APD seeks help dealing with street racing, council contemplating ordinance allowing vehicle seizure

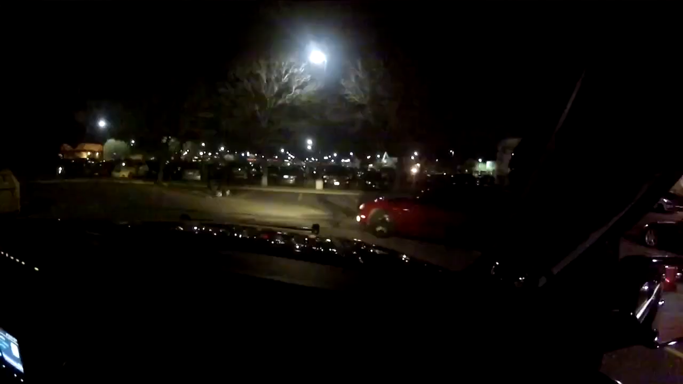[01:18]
Denver 7 got a first-hand look at the issue during a ride-along with APD in 2019.
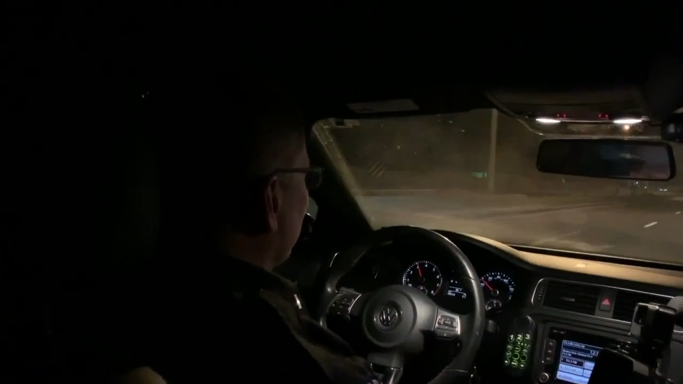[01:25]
Police say their main concern is highway takeovers,
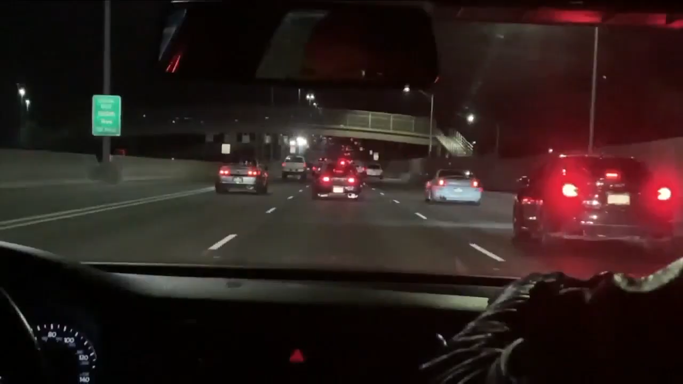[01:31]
where racers block all the lanes, causing those behind them to slam on their brakes.
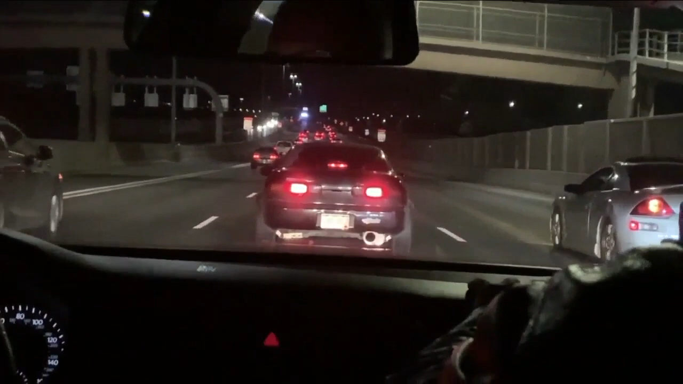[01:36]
Once the lanes are blocked, the racers hit the gas.